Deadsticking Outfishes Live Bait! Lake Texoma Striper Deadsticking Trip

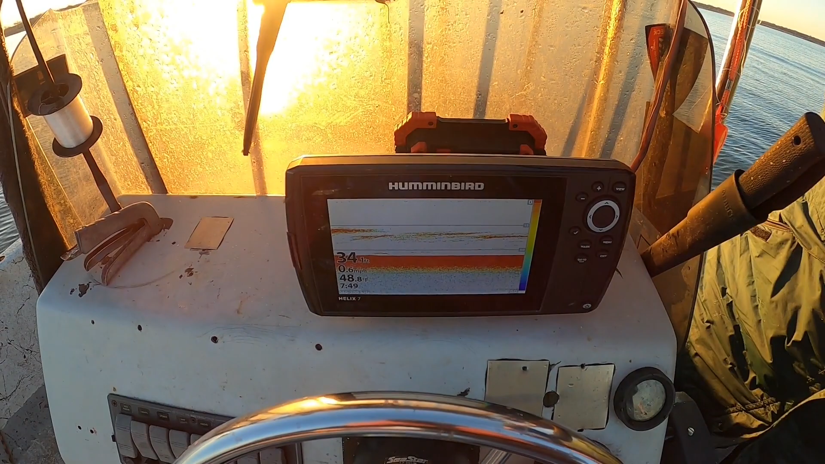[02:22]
So we just turned on the thumper at 7:49. Not so too many fish. You can see a few fish here underneath the bait.
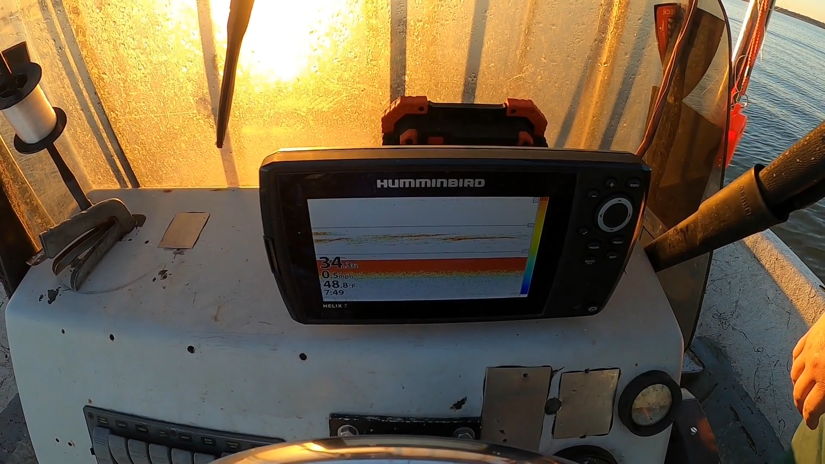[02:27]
On screen: water 48.8°F
We'll come back and check a few minutes later and see what it looks like. All right, YouTube, so we've been at a couple more minutes, and you can start to see some bigger marks showing up. So those longer red marks are fish. So you can see they're starting to come in and respond to the thumper. So hopefully we can get them stacked underneath the boat and get them to bite.
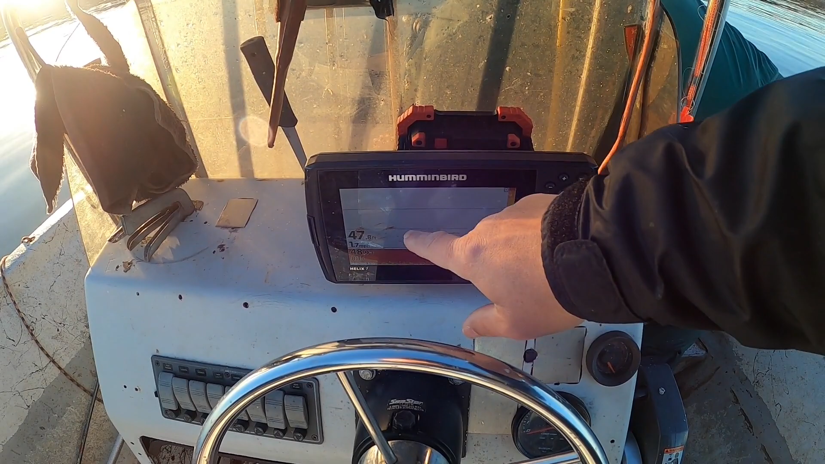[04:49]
Seems like the thumper works a little better when you go back to there. So this is spot number 3. This is a little bit different scenario. You don't see a lot of bait.
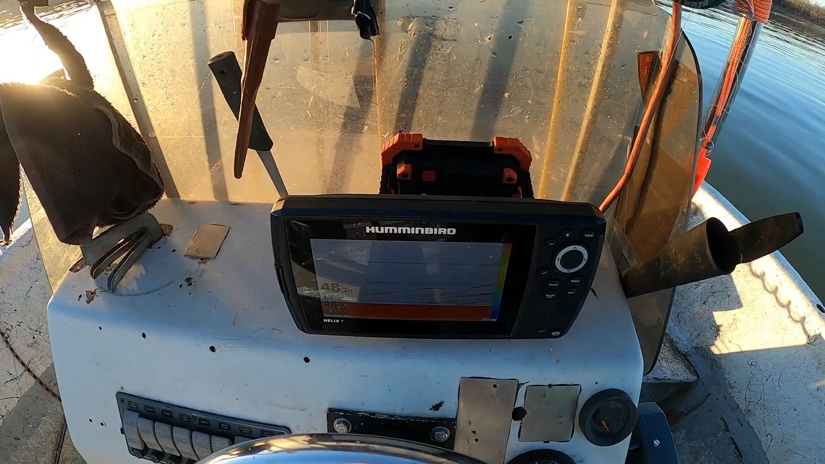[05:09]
The fish are a little bit deeper. They're probably about 48 feet of water. So what we're gonna do here is we're gonna get a 15 pull.
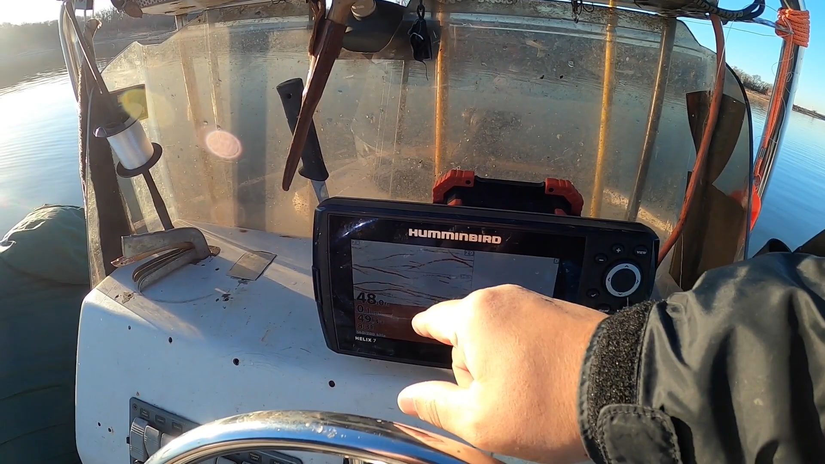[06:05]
These are all fish. We just put that first box fish in the boat, but you can see the graph stacked pretty good.
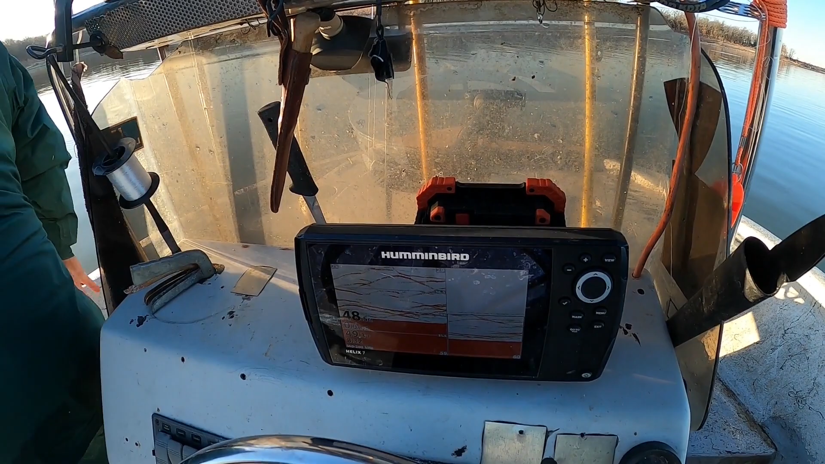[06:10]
So the fish are coming in, they're starting to get active. Hopefully we can catch a few more.